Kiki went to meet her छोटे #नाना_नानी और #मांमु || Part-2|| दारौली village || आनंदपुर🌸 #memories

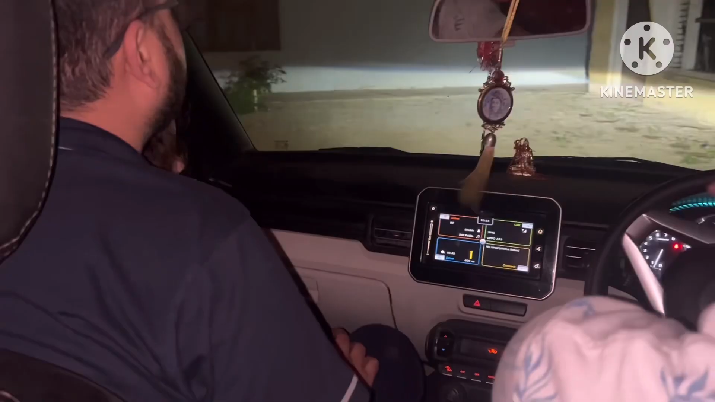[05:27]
गई और लंगर चका होगा तो उसके
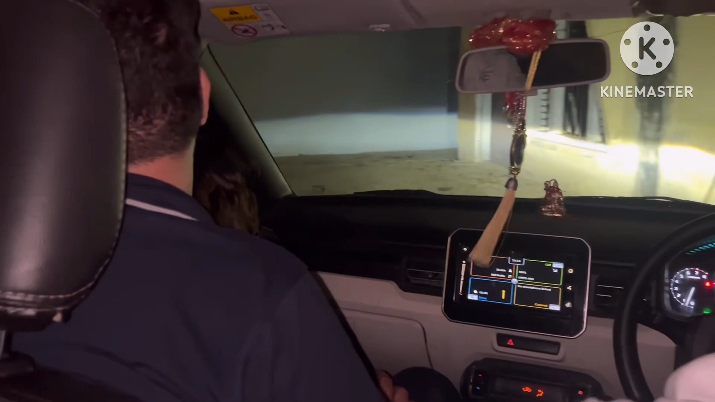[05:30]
बाद हम पहुंच गये थे घर और अब हम गाड़ी पाक कर रहे थे